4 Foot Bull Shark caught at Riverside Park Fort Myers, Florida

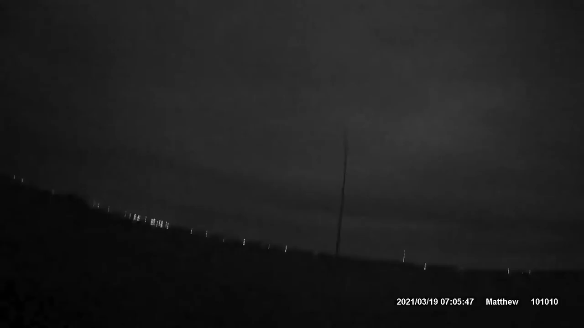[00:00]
Dude, there's something big on right now.
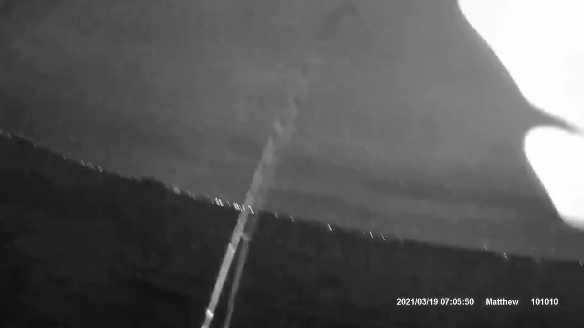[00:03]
My stall is screaming right now. There's something big on. I definitely got a shark. Dude, that's a shark. Oh, every bug water, dude. It's breaking water. Where? It's gotta be a shark, dude. It's gonna be a big shark.
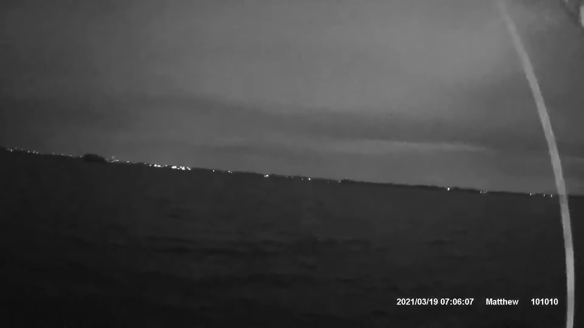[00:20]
It's gonna be a big shark, man. Oh, my stall just got hit by it. That's gonna be a big shark. I don't even know how we're gonna get him up here. How I'm gonna get him up here. That's a shark, dude. There's no way.
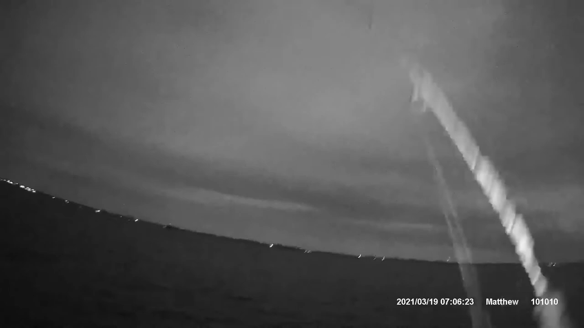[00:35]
I don't think it's a tarpon that's out here, but it broke water, whatever it was. I'm thinking it's a shark, though, because it broke water. I'm gonna need my drop net, too. Trying to bring it right here, whatever it is. Yep. Dude, he was screaming back on the stall, dude. Oh, he's running. Dude, he's running from up here. Oh my god, it's a big shark, I think.
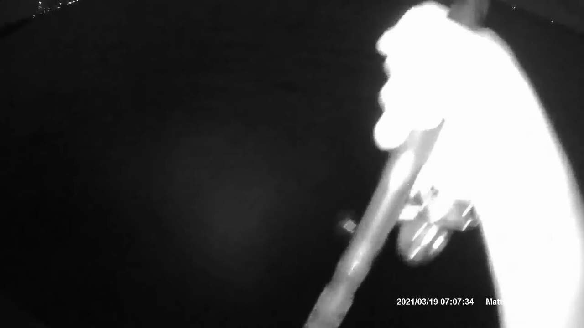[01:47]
He's probably gonna wrap me around the pier, dude. Oh, my drop net was not even ready, man.
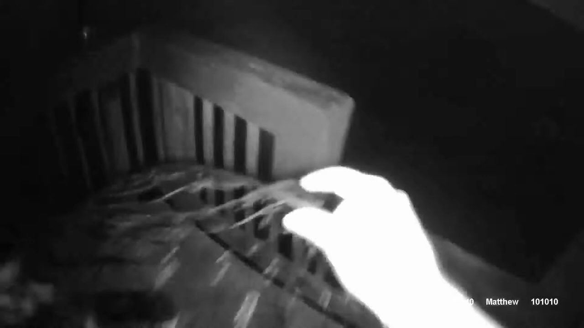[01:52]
I'm out here freaking by myself, too.
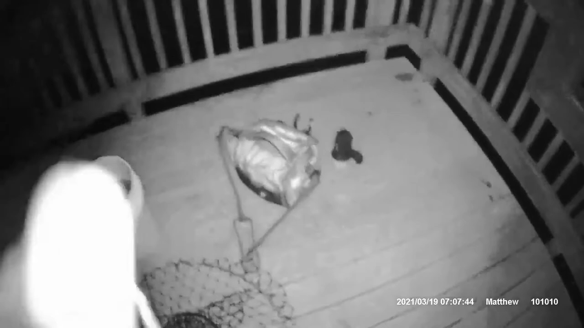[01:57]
Oh, man, I hope you don't destroy my net.
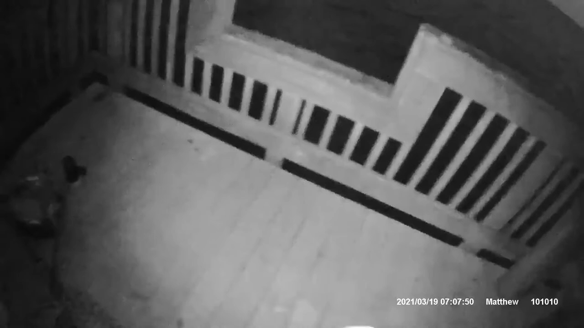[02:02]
I have a feeling they'll wrap me around right around this freaking pier, man.
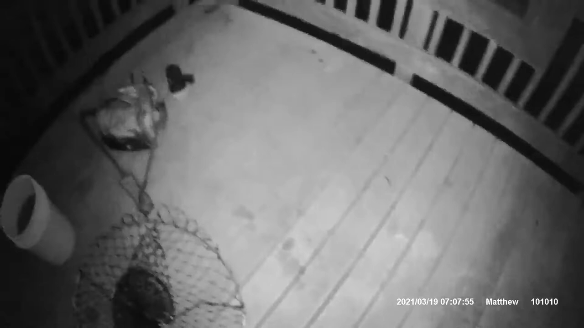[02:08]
All right, well, I'm hoping this is going to be close enough that I can get it down in the water right here. I'm going to try to aim for him. Be right here, and I'm going to try to put my foot on that.
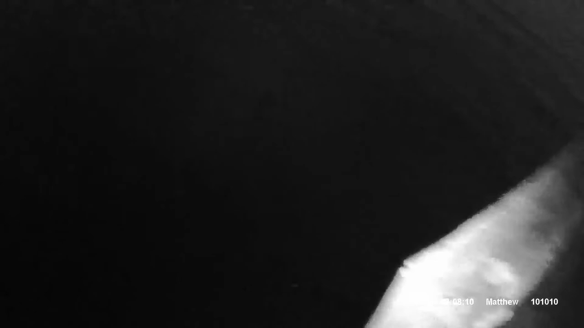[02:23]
What? He's running around. Oh, my God, he's around the pier.
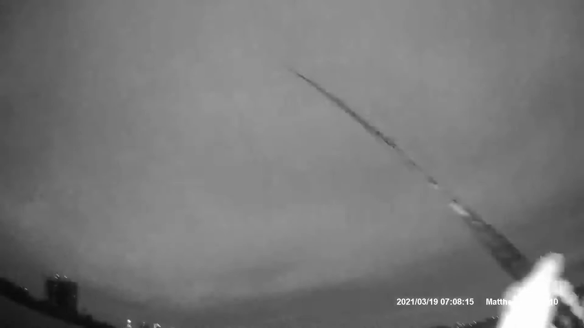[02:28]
He's running around this way. He's over here, you know?
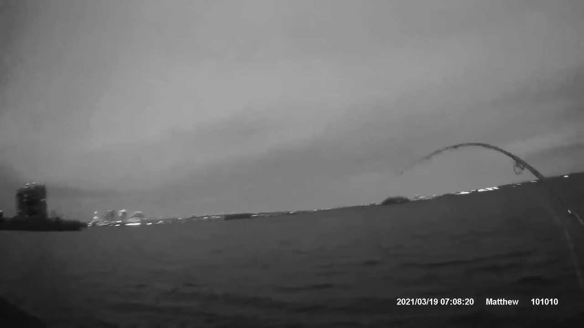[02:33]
Oh, man, he's running around the pier.
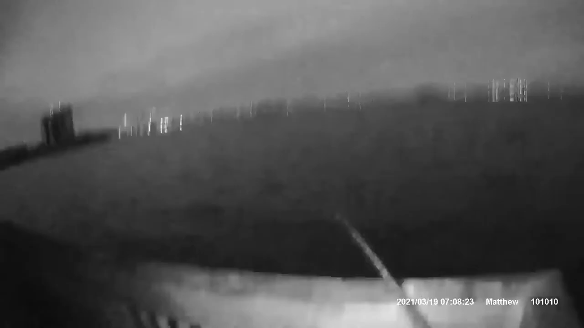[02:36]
He's definitely running around the pier. I'm trying to get him over here. Oh, that's a big bull. That is a bull. I think it might be a black tip. Okay.
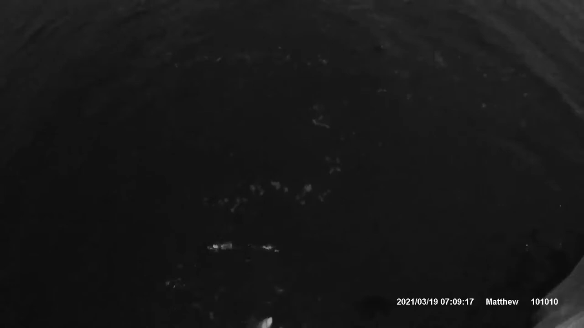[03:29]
Dude, I can't even get him in the net. Oh man, he's not going in the net. He's too big for the drop net, I think. Oh, okay, wait, hold on.
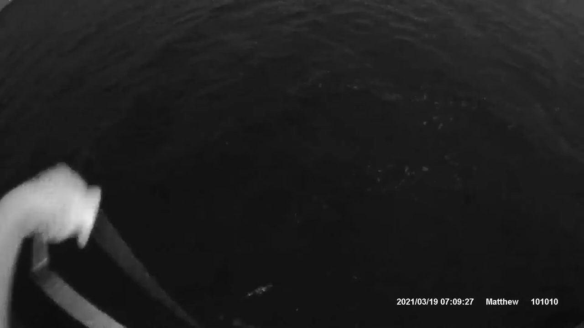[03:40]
Oh man, I need to get this shark out of his net quick. Oh my god, he's wrapping me around my freaking drop net. I'm trying to get him in the freaking drop net. I think I got him now. He's in the drop net.
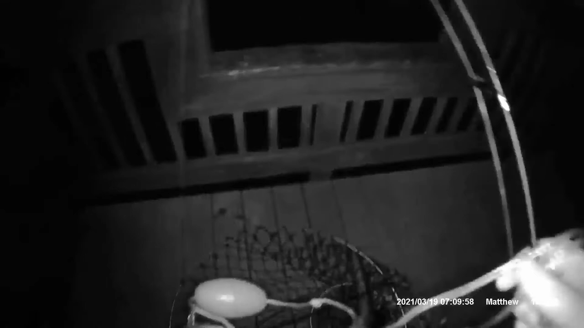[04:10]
Okay, this is a big shark, dude. That is a big shark. Right here. Alright.
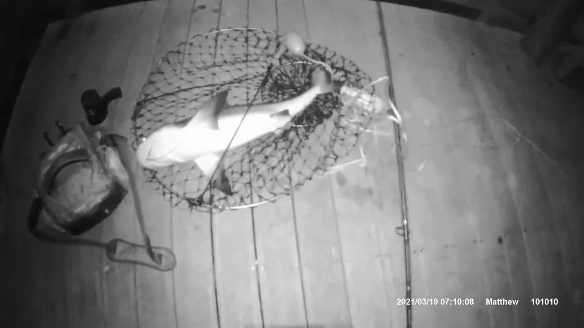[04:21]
Oh, dude.
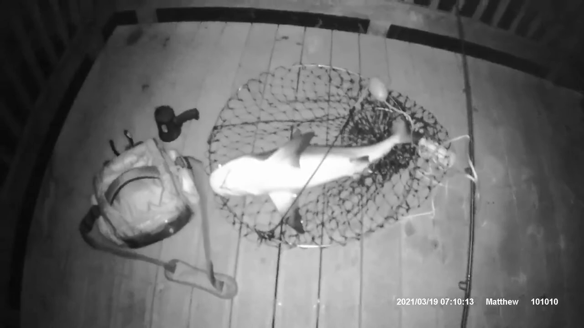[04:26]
Oh, man, I'm getting close on this shark.
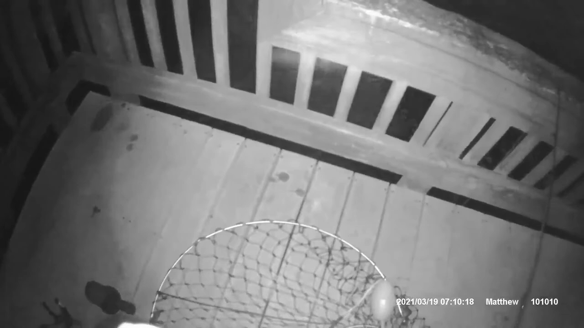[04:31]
Oh, nice. Jump it up. Well, that would be in the, my flashlight just went in the water. Oh man, he's freaking out.
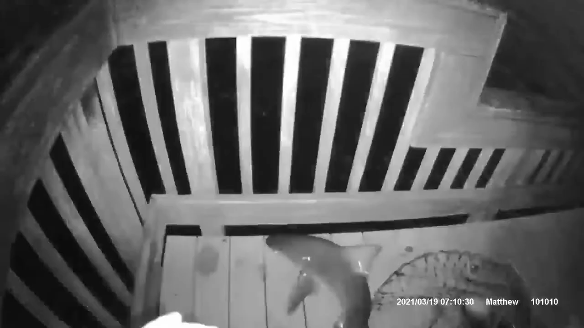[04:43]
Oh, he won't even. No, he's trying to go back in the water.
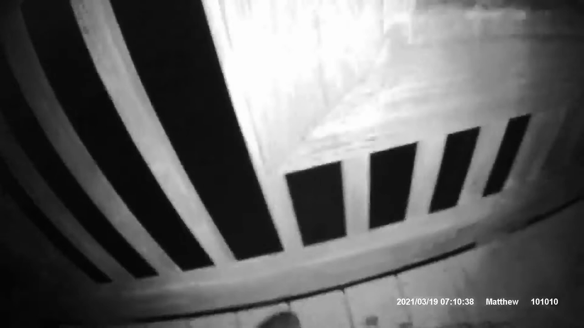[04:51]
Oh my god, dude.
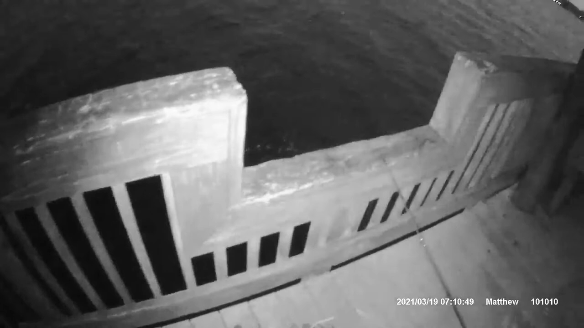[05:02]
knocked my flashlight right in the water, dude. Oh, man. All right. I don't know. I don't have a clue. Oh, my God. My freaking stall. There we go. This shark is freaking huge, dude.
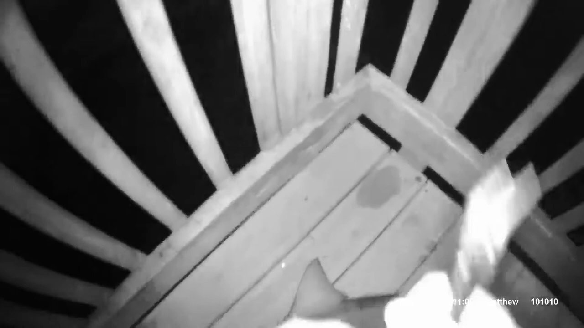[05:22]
I'm going to try.
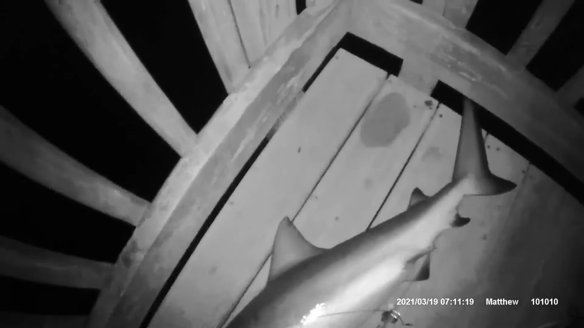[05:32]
Oh my god. Oh, he's got big teeth, dude. This is not something you want to do by yourself, man. My bolt cutters.
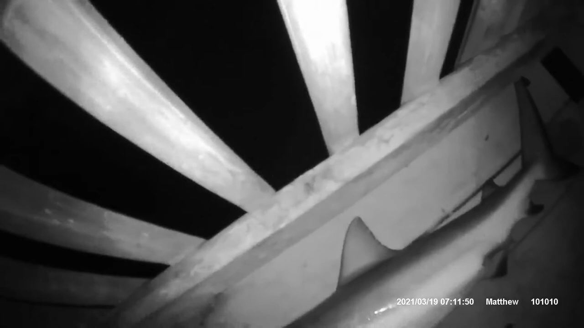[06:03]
Alright, we're cutting later. I'm cutting later. I gotta get back in the water. He's not gonna make me. Oh, whoa! I gotta get my stall out of the way. I gotta cut the leader. Dude, I gotta cut my line too.
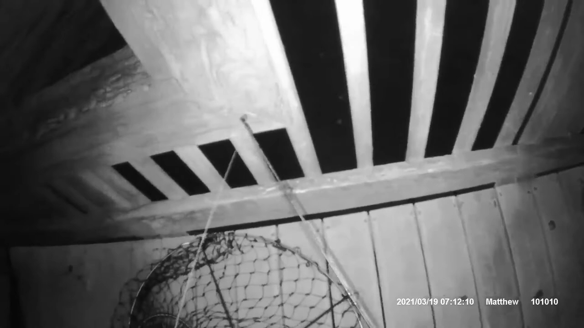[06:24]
Oh my god, are you kidding me? I gotta cut all this off, man. Just throw all that off. Alright, here we go. Try to get him in the basket. Alright, shoot. This shark is stressing, dude. Unfortunately, there's not nothing I can do about the hook, man. There's nothing I can do about it. I was hoping a shark is gonna make it because he's pretty stressed out.